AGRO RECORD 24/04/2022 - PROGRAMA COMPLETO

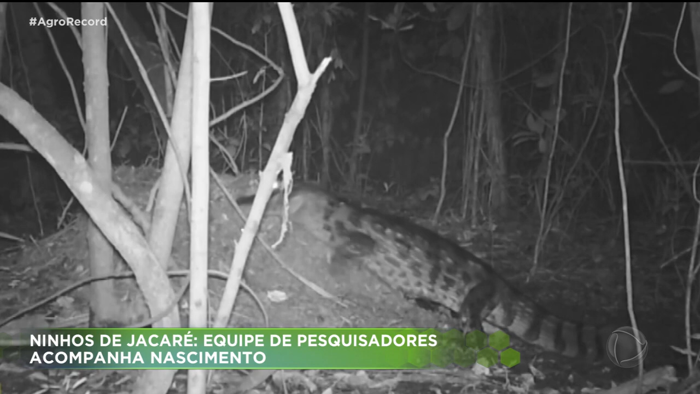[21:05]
O monitoramento do ninho é feito por diversas câmeras espalhadas na mata.